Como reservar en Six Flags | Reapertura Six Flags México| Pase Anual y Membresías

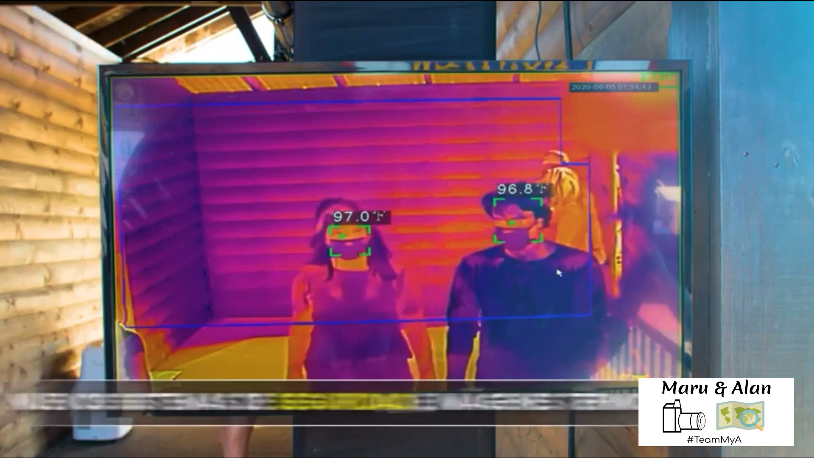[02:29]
Utilizaremos innovadores sistemas de imágenes térmicas para tomar la temperatura.